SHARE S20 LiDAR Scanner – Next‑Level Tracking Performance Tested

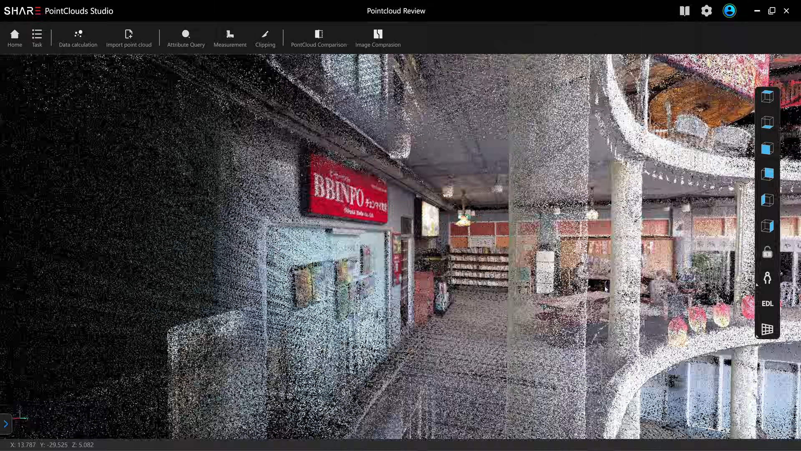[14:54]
And I noticed that the red color is very saturated.
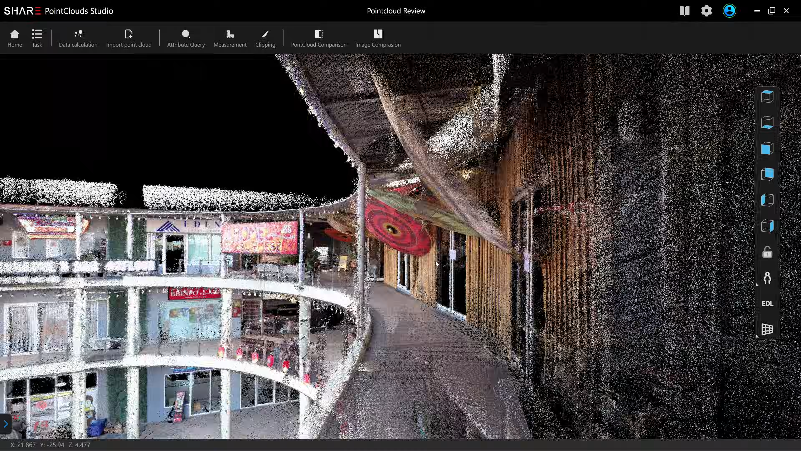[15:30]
Okay, the umbrella detail is quite good.
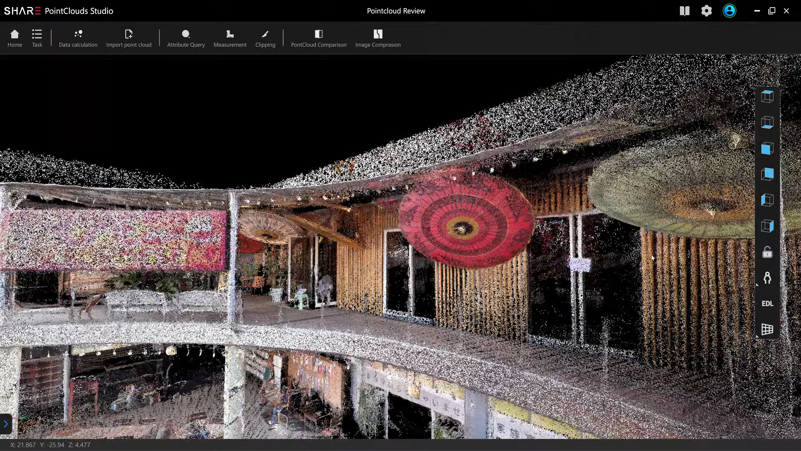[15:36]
I mean, look at this.
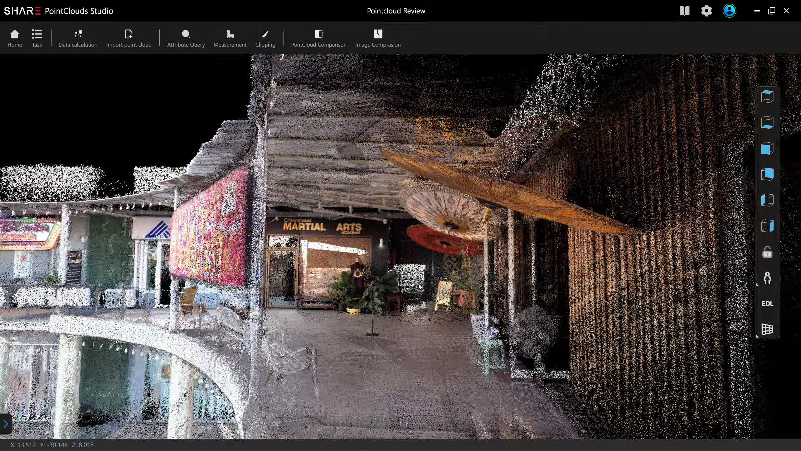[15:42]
I think it depends on the reflectivity of the surface. If the surface has a high reflectivity, it's going to give a denser point cloud.